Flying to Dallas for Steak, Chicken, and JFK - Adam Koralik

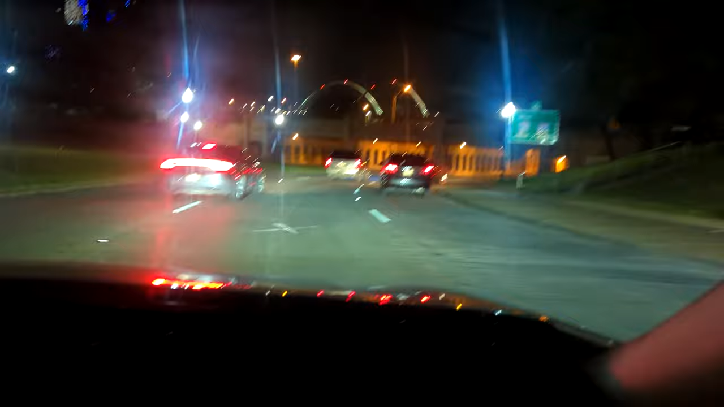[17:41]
and right there and now we go into the tunnel where the uh presidential